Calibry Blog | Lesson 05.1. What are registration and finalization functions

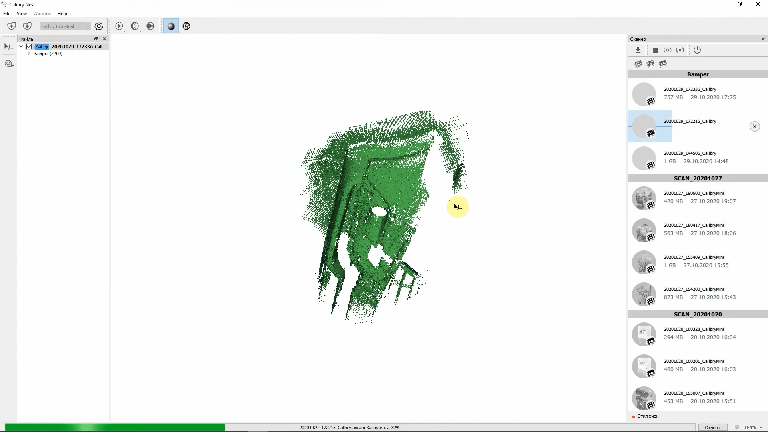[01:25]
You can see raw data of a scan of a car bumper, which was scanned in two scanning modes, by geometry and by markers.
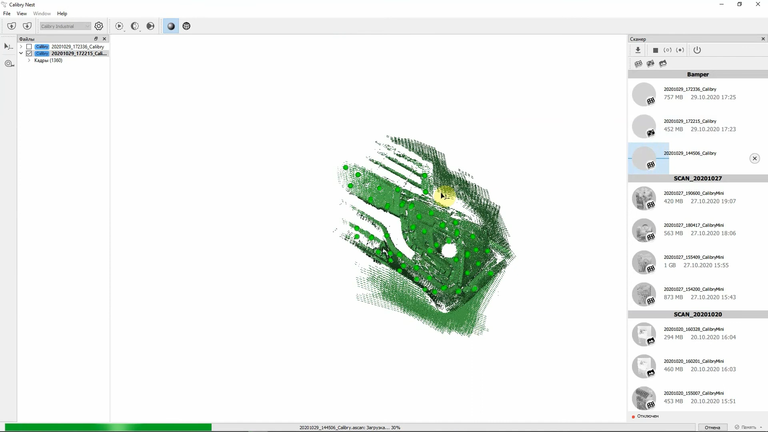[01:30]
First file consists of the proper data scanned by geometry. The second file consists of the proper data scanned by markers.
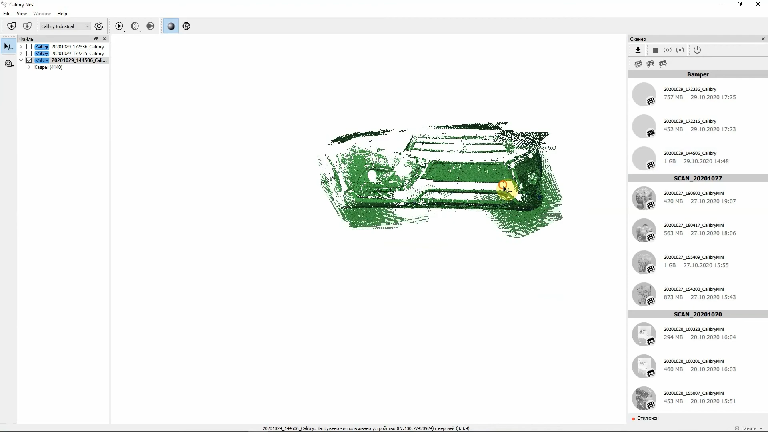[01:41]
And the third file consists of the data scanned by geometry.
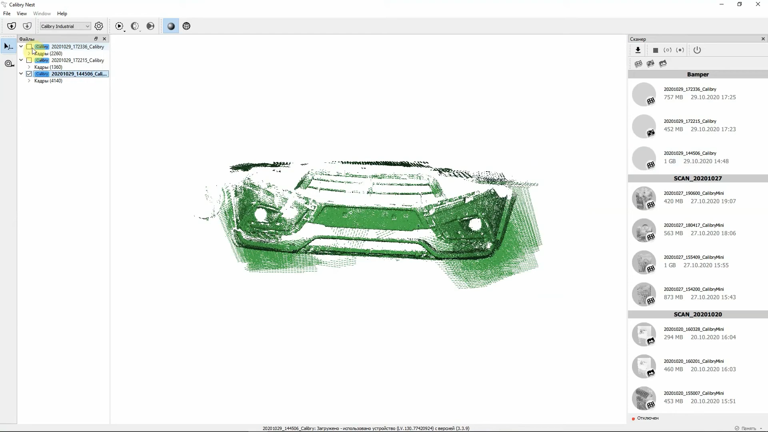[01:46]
But later on, you'll see that it requires some extra actions in order to be used for this project.
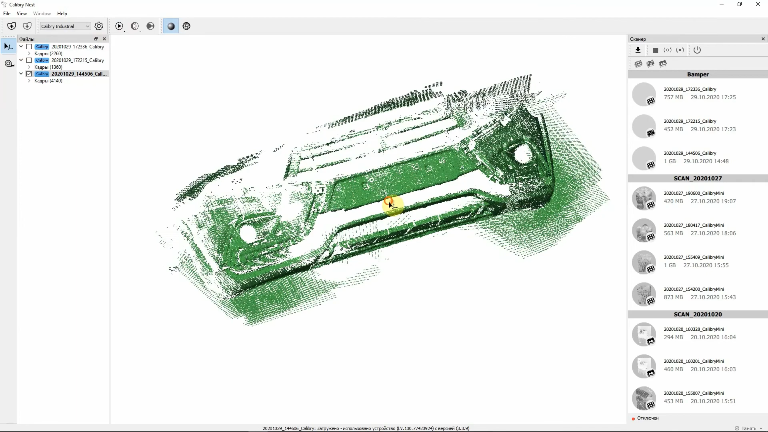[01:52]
Here's our three projects. At first glance, everything seems nice. Let's pick Calibri Industrial from the preset list. Set the resolution level. Set the maximum hole radius at three millimeters. We don't need to simplify the mesh, so I'll keep it unchecked. Let's use the preliminary cleaning and apply the settings.
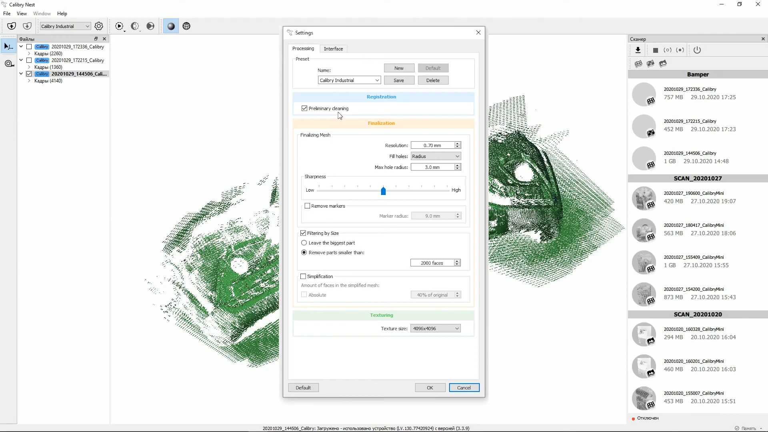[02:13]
If I just click the start button, registration and finalization will be run at once.
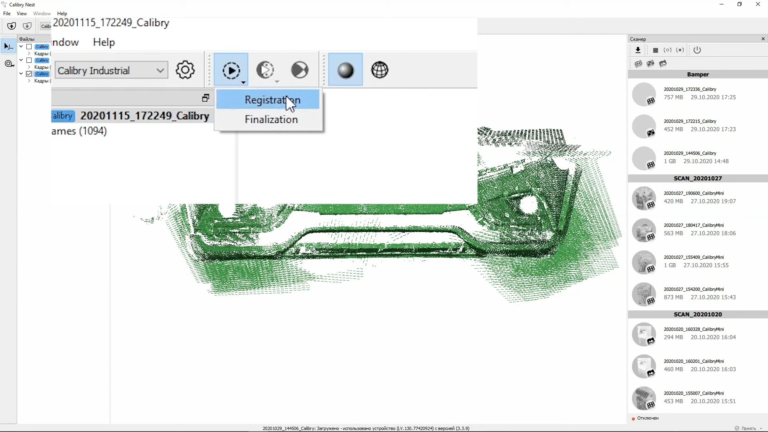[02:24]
Holding the start button will reveal a list of options, where you can run the functions consecutively. Let's look into the differences between these two approaches. Running both functions at once, first step is preliminary cleaning, which cleans off surrounding noise in a frame.
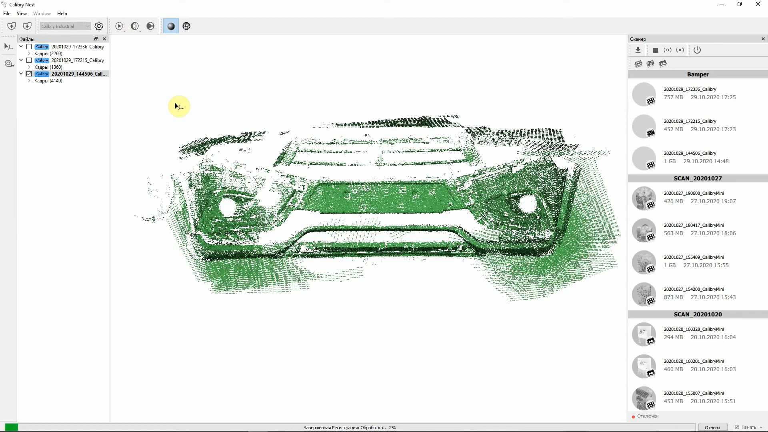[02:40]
Then finalization, which consists of constructing a final watertight mesh, which itself consists of filtering by size, simplification, if you choose to use them. It's all parts of the finalization process, which then constructs into a final 3D model.
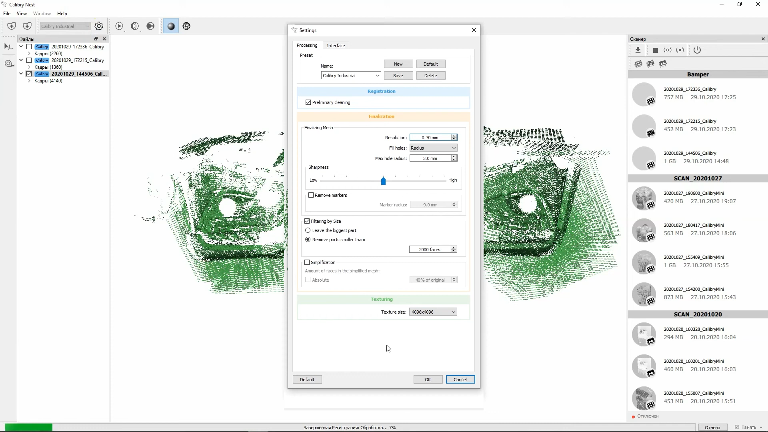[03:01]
This time I held the start button and chose to start registration without finalization, which saves me some time in case if raw data has
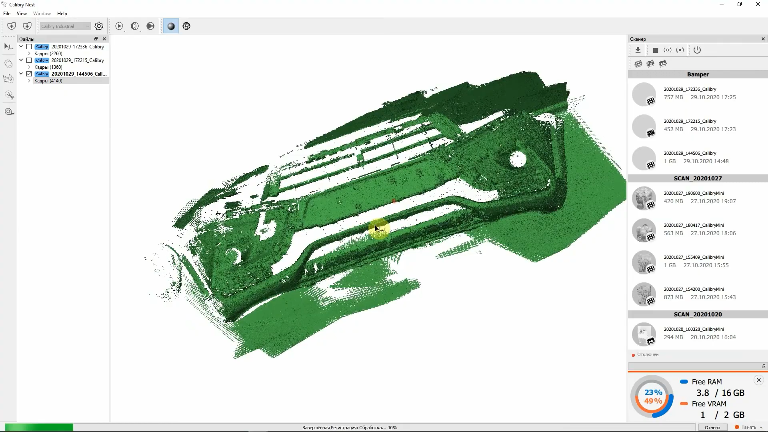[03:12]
errors that need to be taken care of and how well it cleans up the surrounding noise and what the preliminary result looks like.
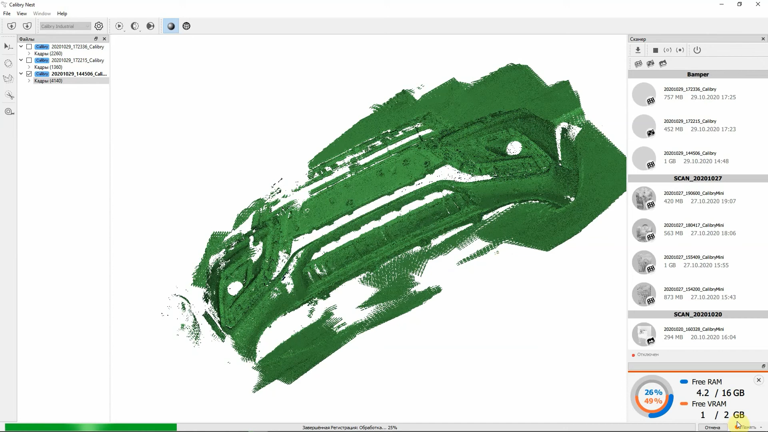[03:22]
The panel at the bottom right corner indicates that my PC is low on RAM, which reduces the number of visible frames. It's already apparent that the registration didn't go well enough.
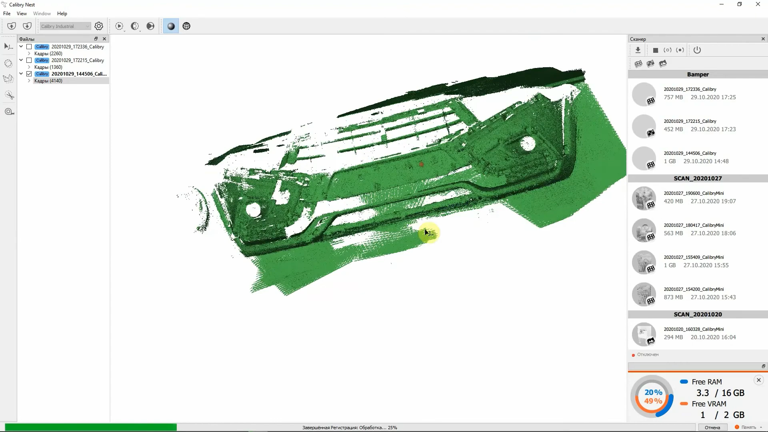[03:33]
One part of the bumper didn't align properly. It happened because the bumper was scanned by geometry. Had I scanned it by markers, that wouldn't have happened.
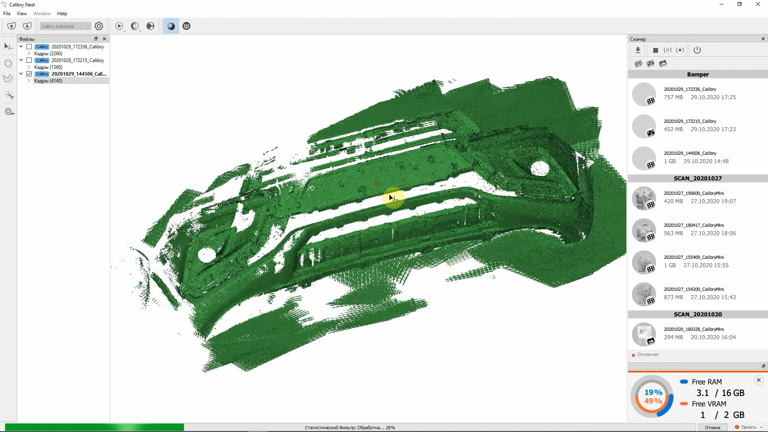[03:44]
But I scanned that bumper in geometry tracking mode on purpose, to demonstrate why you might want to run registration and finalization separately, and what can be done about it.
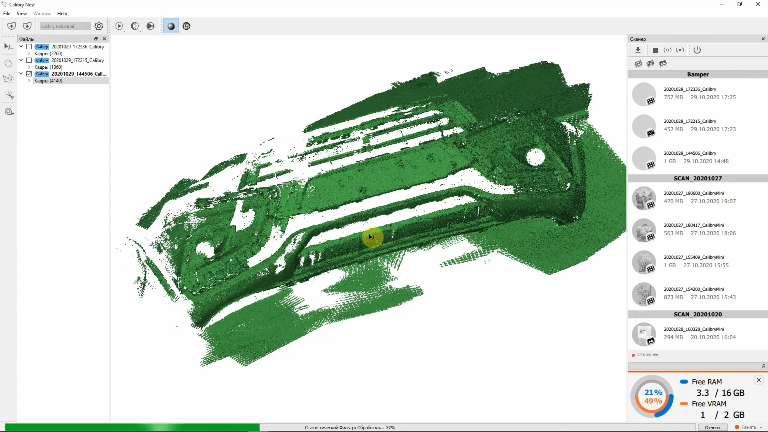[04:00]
In other words, splitting a project and other ways of dealing with errors.
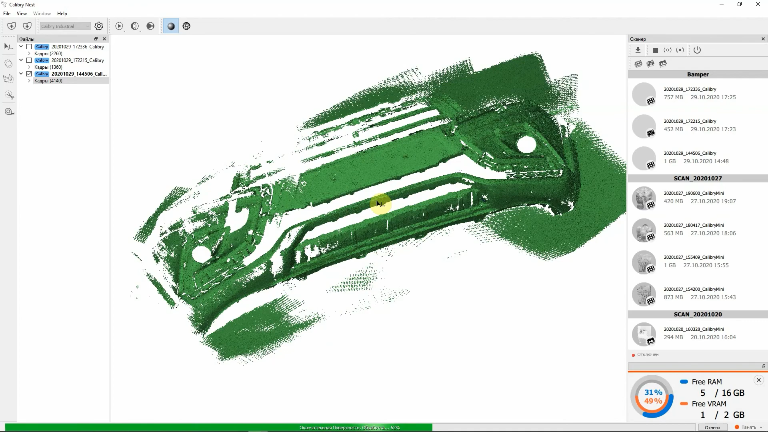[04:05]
The preliminary result is almost done and we are about to check the areas that misaligned.
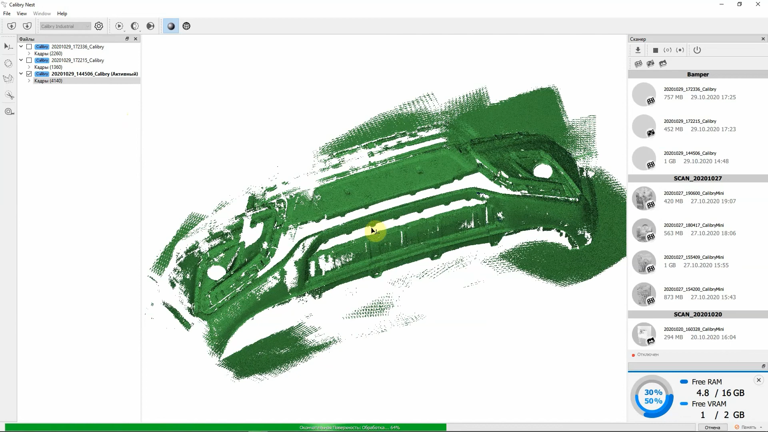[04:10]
The areas that lack in captured data skewed a little bit. If that project was captured by markers, that area would most likely align well.
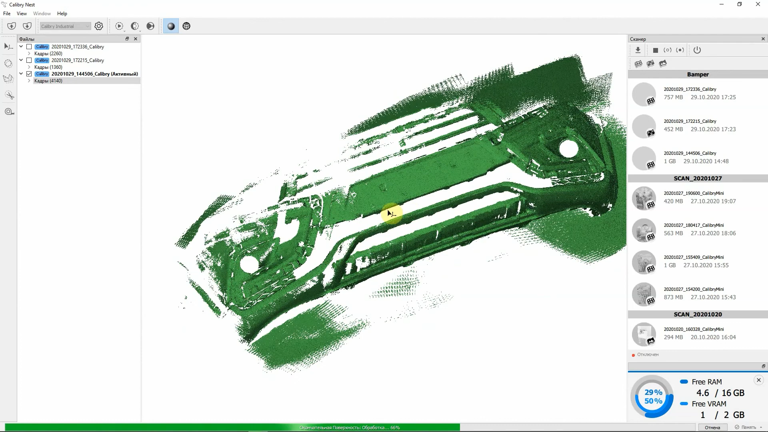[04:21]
In the bottom most status bar, we can see that finalization took about 8 minutes.
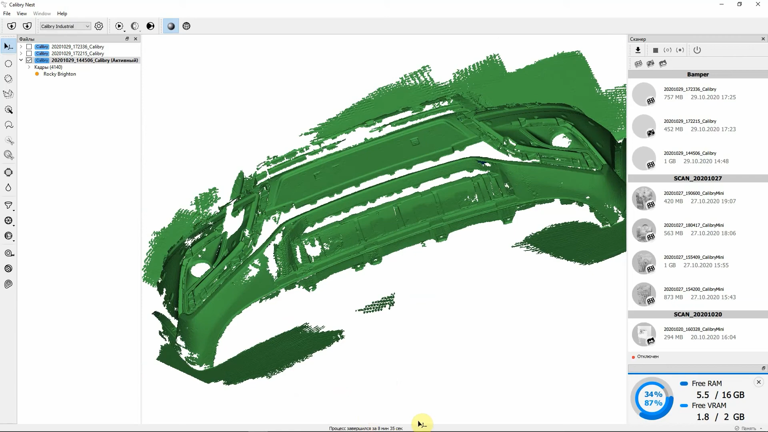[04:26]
A 3D model with a random name was created. Here we can see exact area which misaligned. To fix this, we need to take a look at the frames. What you capture on a handheld 3D scanners may be affected by some factors,
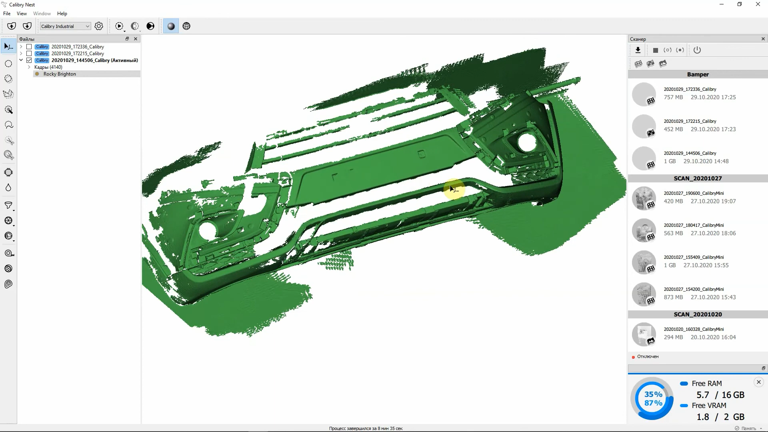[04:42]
including even sneezing, which can lead to improper data capturing. If you remember that your hand jerked at some point during scanning, or you sneezed or tripped, it's better to run registration first, to save your time, in case you can fix something at this point.
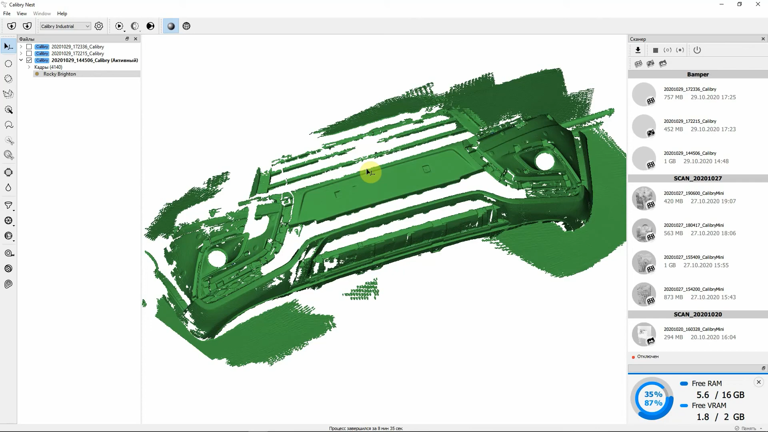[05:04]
I ran both registration and finalization to give you an example what it can lead to.
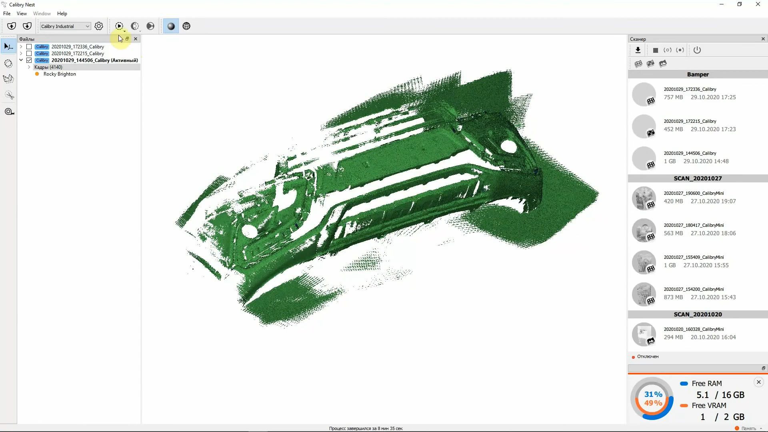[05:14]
This 3D model has no use for us, thus I'm deleting it.
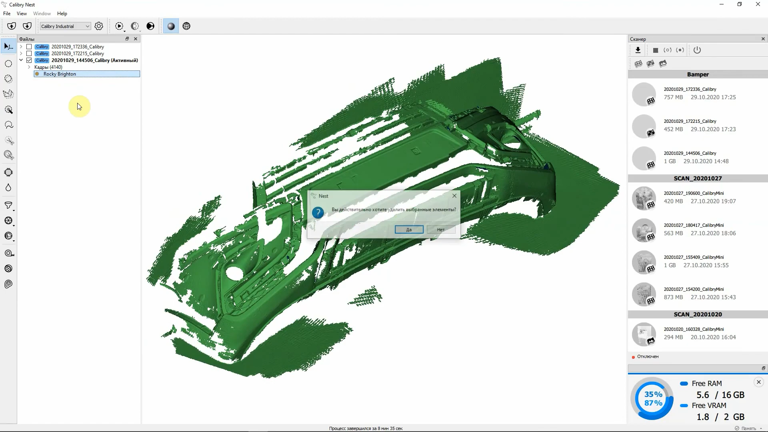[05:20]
If we take a look at the frames, we can see at which point the misalignment starts. Now we can split the project into several projects in order to fix the issue.
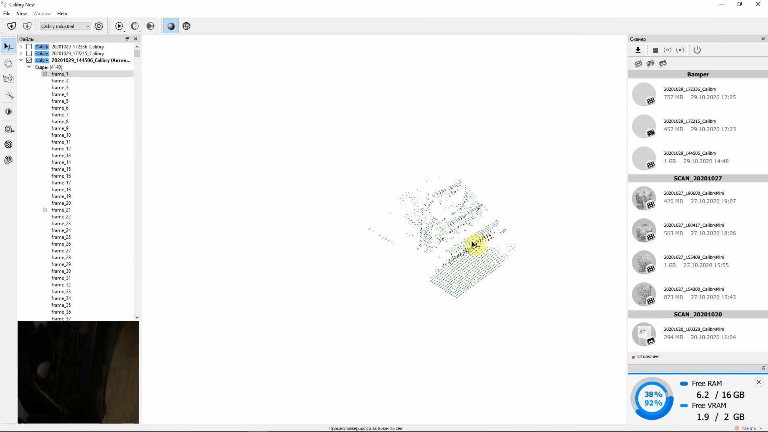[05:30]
Each frame consists of 3D data and we can keep a track of the data. If I hold shift and start scrolling down the list of frames, I will be able to see only selected frames.
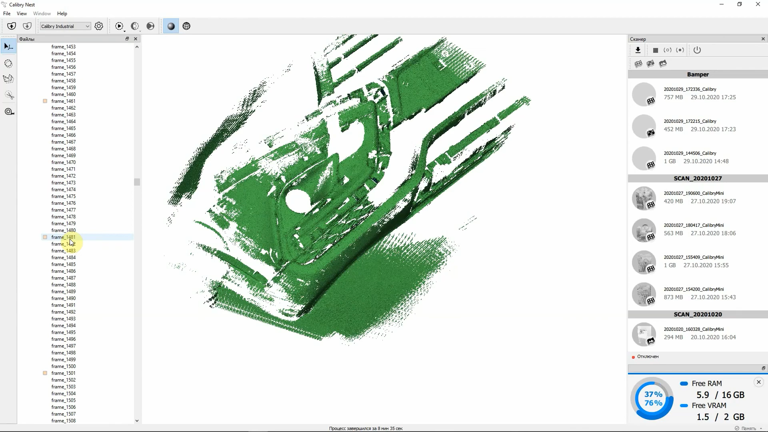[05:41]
After a while, I will come across the frame where the misalignment originates. And here it is, the point where it exactly started.
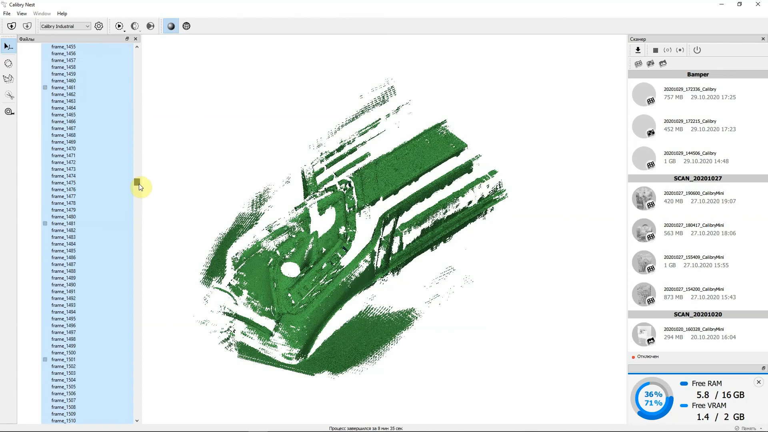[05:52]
Here we can see some odd looking frames. We need to find the first frame that starts this chain of error.
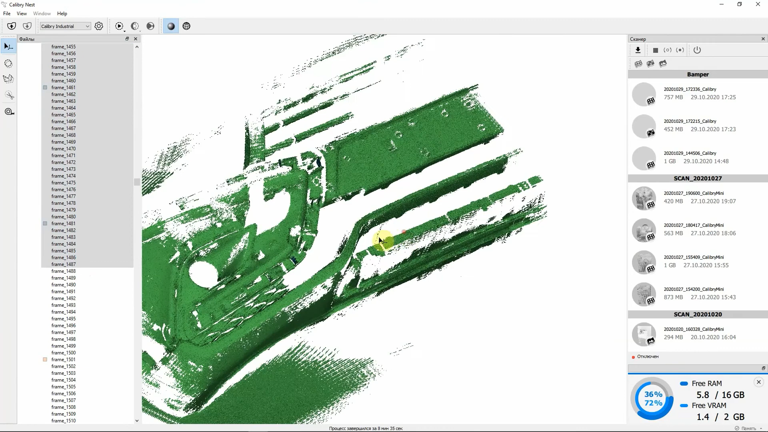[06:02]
The 1486th frame seems to be the origin and we select all frames above it. And split the project into two projects.
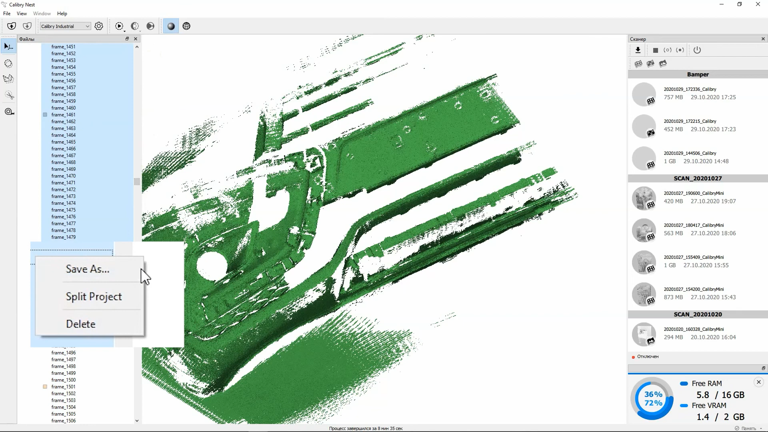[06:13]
Both projects separately looks well enough. Both projects have passed registration and are set for aligning. Overall, now we've got 4 separate projects.